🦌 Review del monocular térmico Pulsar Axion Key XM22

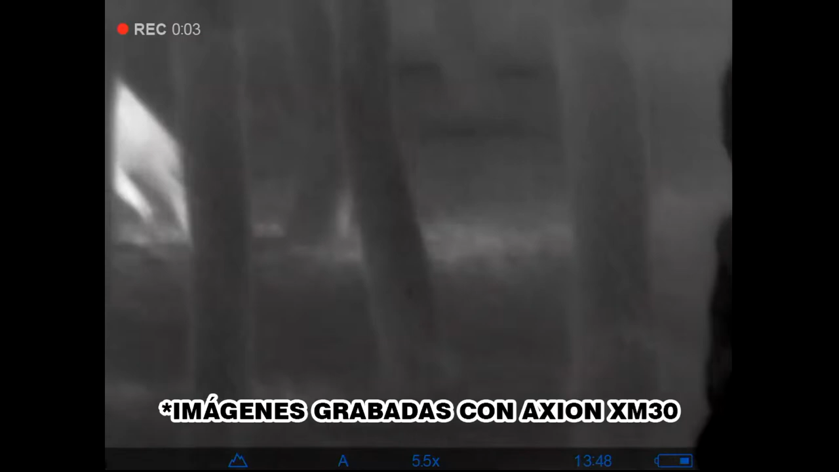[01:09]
Y pese a que el Action Key XM22 no permite la grabación, hemos tomado estas imágenes con un Action XM30 de igual resolución que el
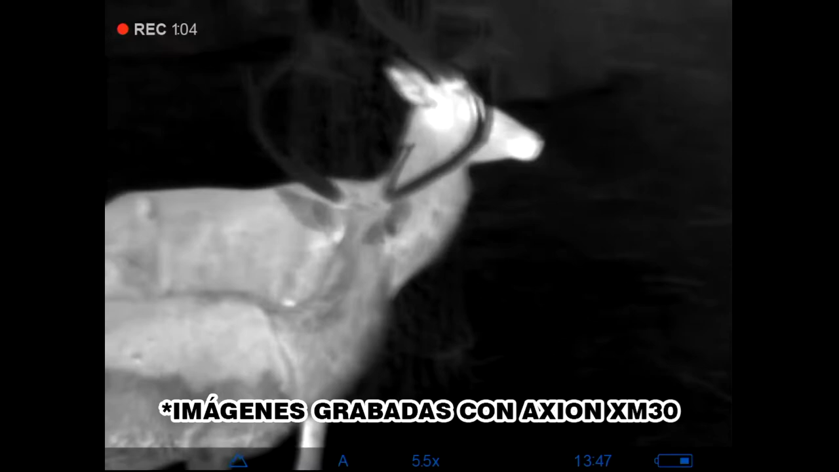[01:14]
XM22 para que puedas hacerte una idea de cómo se ve el modelo más básico de Pulsar.
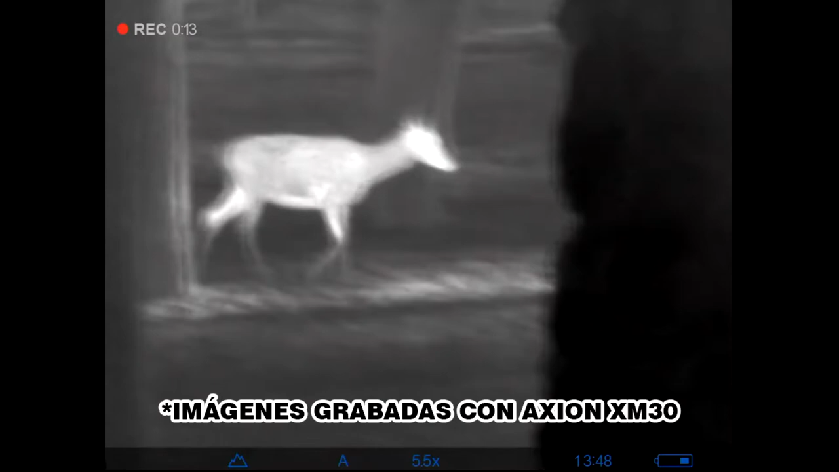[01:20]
Si queremos ir un poco más allá, este equipo cuenta con un zoom digital de hasta cuatro veces su distancia inicial.